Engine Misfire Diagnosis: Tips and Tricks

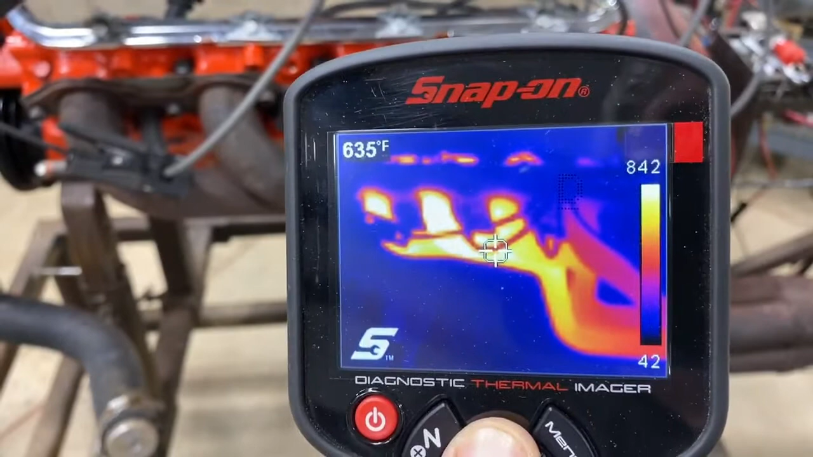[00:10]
On screen: spot 635°F
it's weak when it's running you can see right here it's actually somewhere around 500 degrees this is what hitters normally should
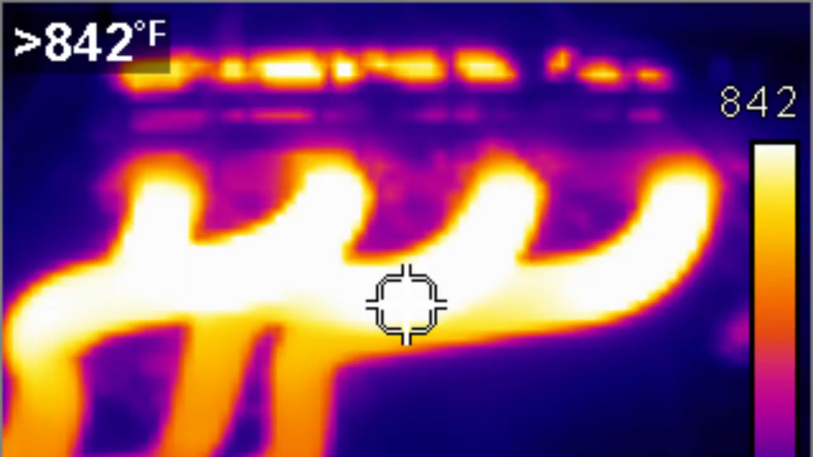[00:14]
look like and this is the right bank and this is the left